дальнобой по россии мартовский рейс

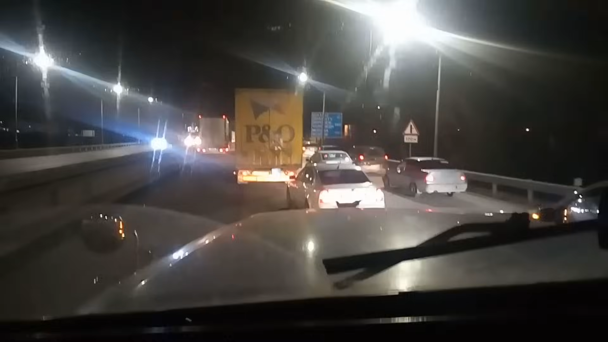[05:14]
Аксаи. Еще на Ростов. До Ростова не добрались. Вот буквально. Вот-вот-вот чуть-чуть и будет Ростов. Вот она наша. Указатель.
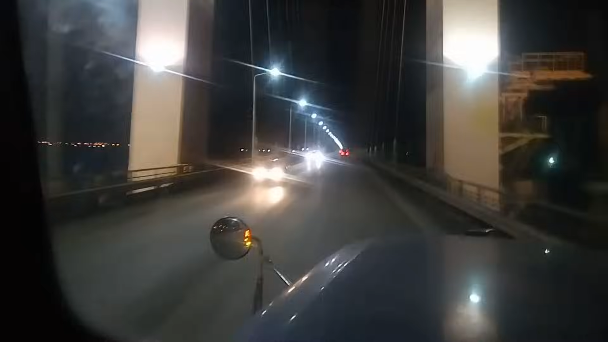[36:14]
Ледоход еще не начался. Ледоход начнется ближе к маю. Будет здесь такой шум стоять ото льда. Вот это вот все колонны, которые держат мост. Но об них лед так бьется, что аж, блин, слышно. Черт знает где.